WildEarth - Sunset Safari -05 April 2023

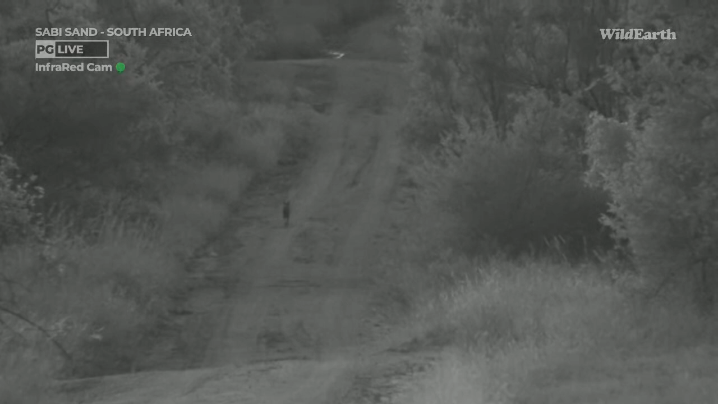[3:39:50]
That is unreal. We've had a very lucky day. That's just made my whole day. I haven't seen a side-striped jackal on Juma in probably a year. It's as though it looked back to say, what? Did you just say a year?
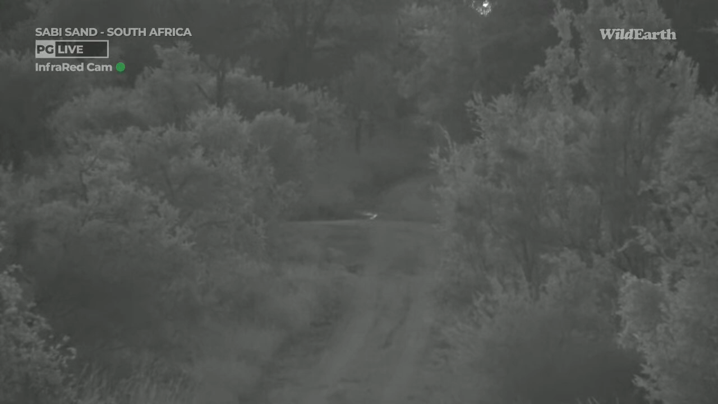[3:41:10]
I can see some moisture on the road to the right. So I think it's found some drinking water. Maybe a frog. Oh, Krishna, so worth it. I'm so happy you enjoyed the little last-minute jackal. That is so cool.
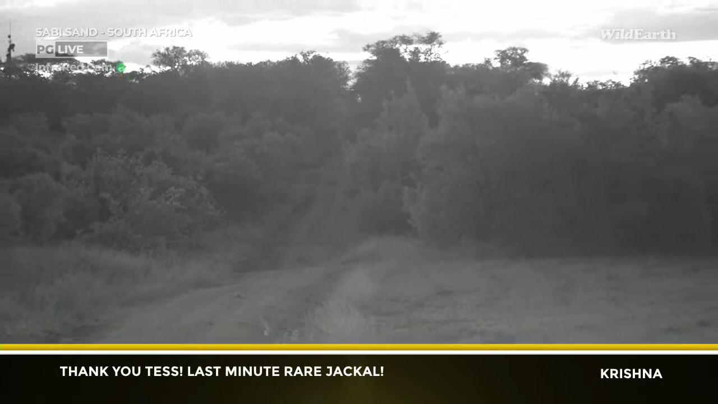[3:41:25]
I'm astounded. That is my favorite thing that has happened today.
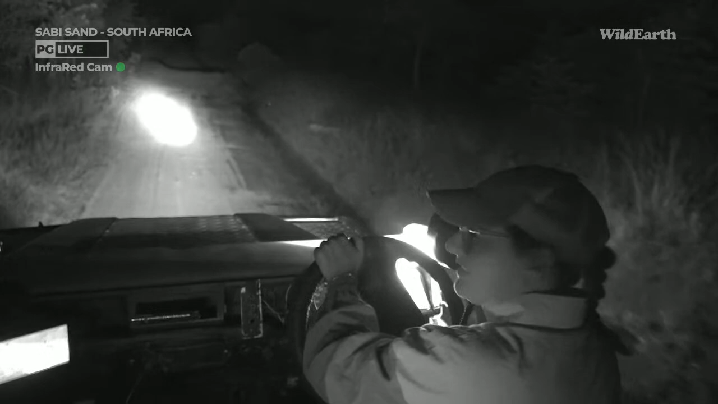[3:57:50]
Very, very lucky. And I must be honest, I'm a little bit jealous that Steve saw Nsumi, the lovely leopardess. I really am quite jealous. Let me point out where we saw the honey badger earlier. I mean, not earlier, yesterday.
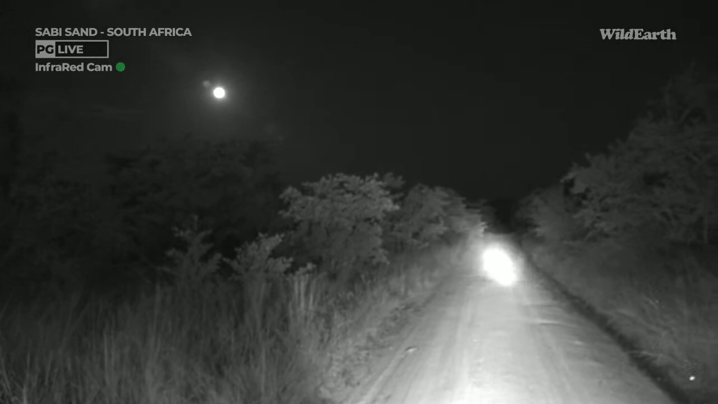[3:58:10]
So it came out on the left-hand side, crossed over, and then disappeared at speed. And camp is down that road and then down to the left. And it came out here and just flitted across the road and disappeared. And I was very upset that we didn't see it for a bit longer to be able to show you. But at least, I suppose, it has been a successful day regardless today. Thank you so much to everybody who has joined us on our sunset safari. It has been awesome.
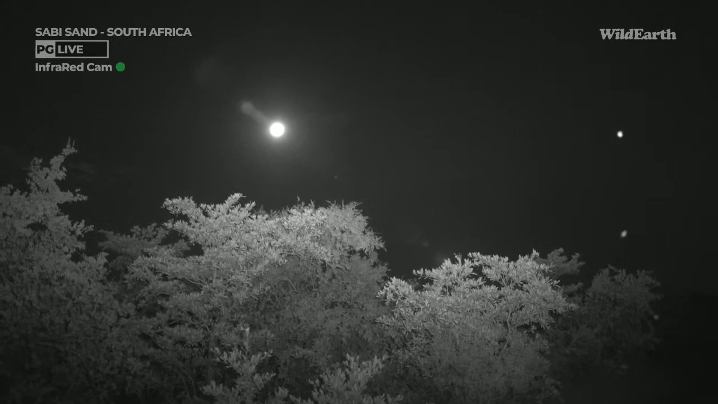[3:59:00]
I know Rolf was talking about the full moon and how it is going to affect animals. And I think tomorrow we're going to have a good time of finding them. Oh, it's just beautiful. Well, thanks everybody. I hate to say it, but good night. We'll see you soon.